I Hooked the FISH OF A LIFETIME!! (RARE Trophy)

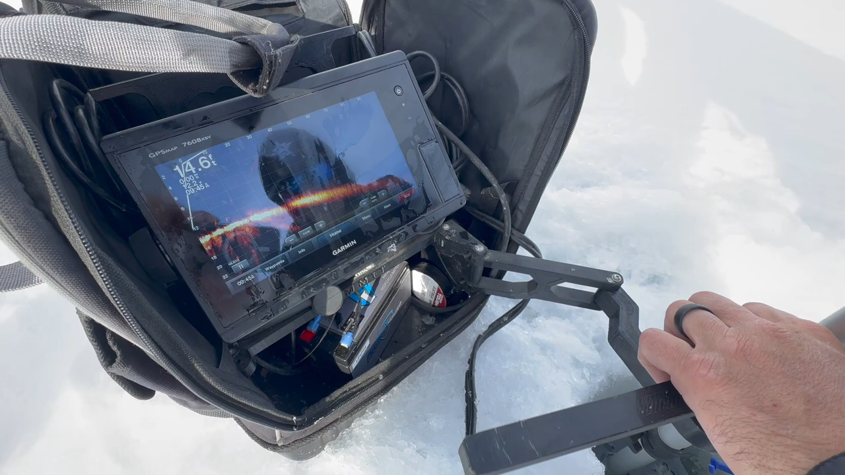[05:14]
I got it set to 100 feet and there's hardly any difference in in depth but one thing I really like to do
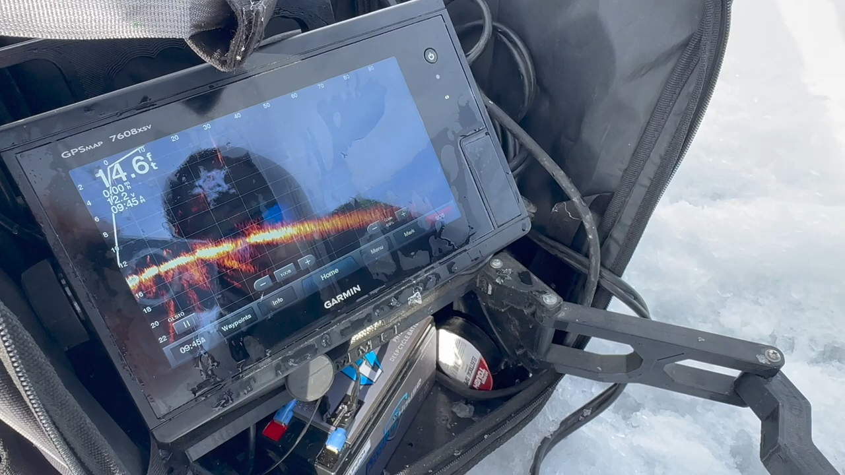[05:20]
On screen: depth 14.6 ft
is like over there when we kind of pan that direction these trout hug the bottom really really tight so look at that right there you can kind of catch that looks like a fish definitely a fish
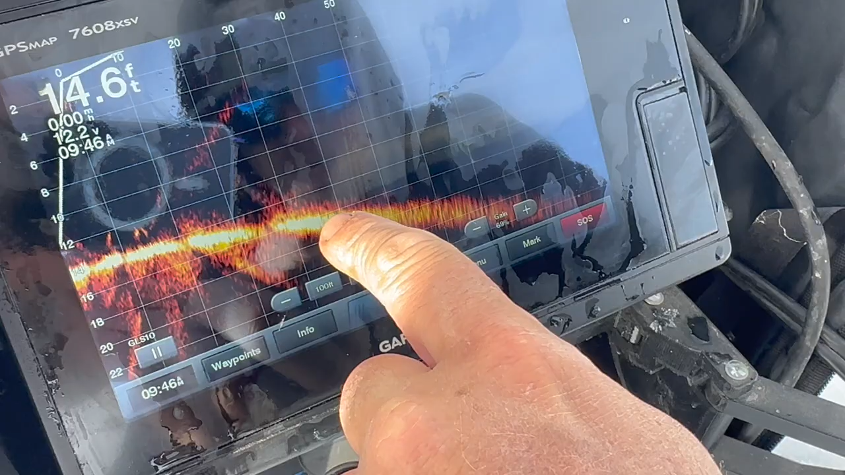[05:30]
On screen: depth 14.6 ft
right there that's swimming by yeah so that's a fish cruising up
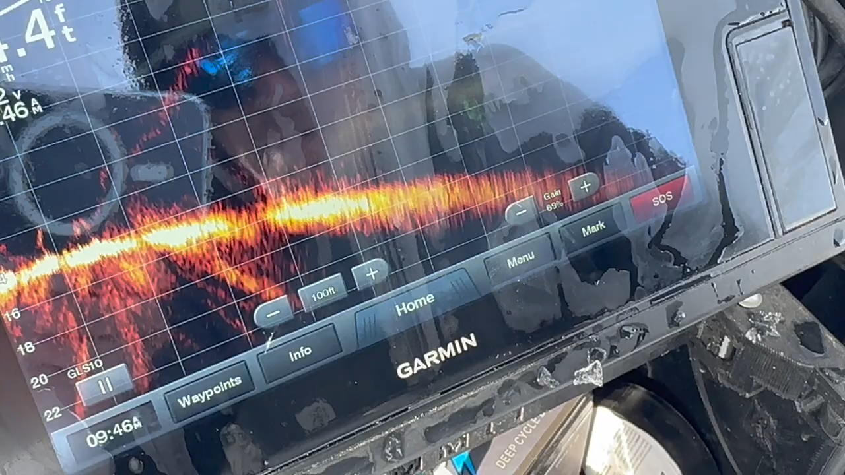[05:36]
he's actually over kind of by where my other jaw jacker is so that's exciting once